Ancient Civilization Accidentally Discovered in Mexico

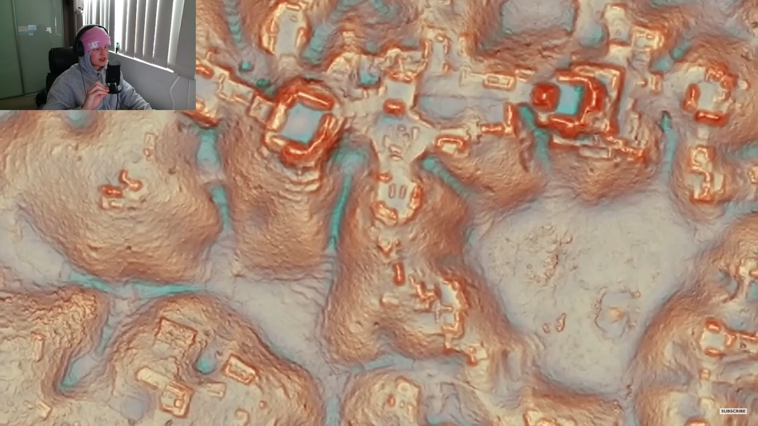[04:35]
9th century houses the archaeologists found evidence of amphitheaters plazas and